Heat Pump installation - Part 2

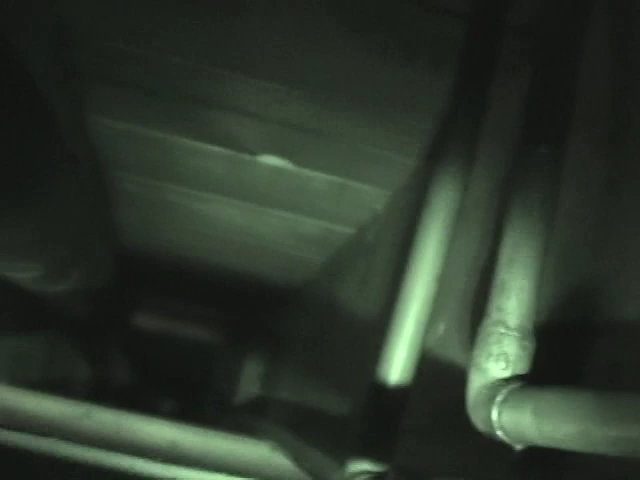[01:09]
We can get a view of it.
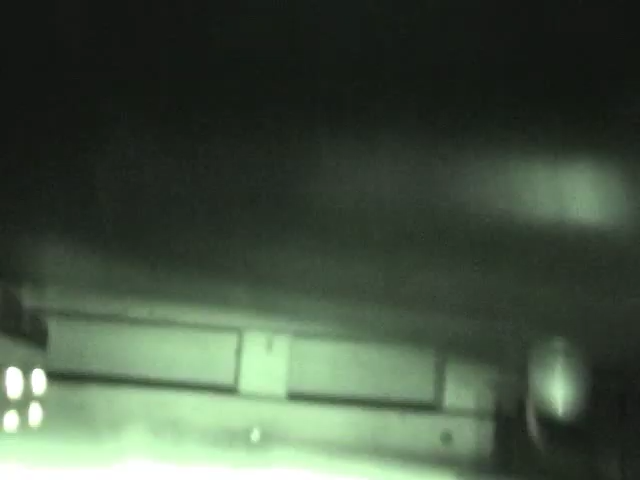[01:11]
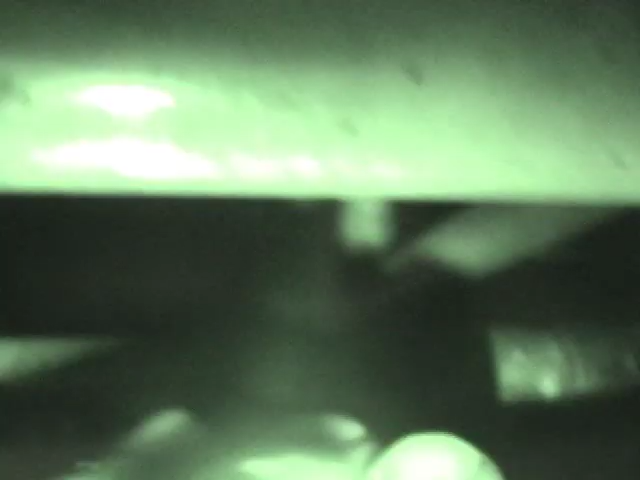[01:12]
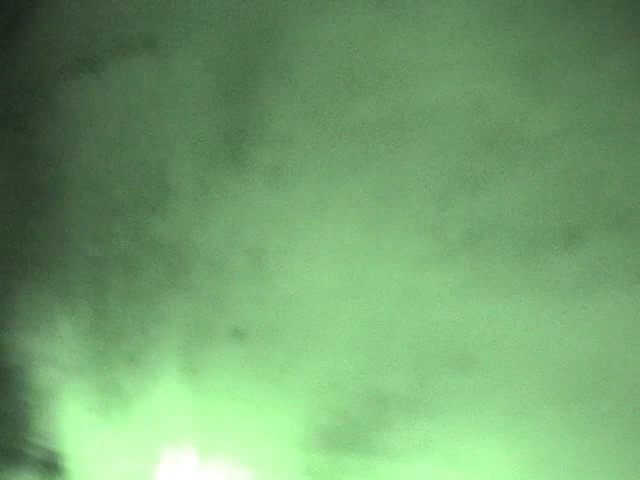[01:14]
There we go. Yeah, the furnace is just farther down there.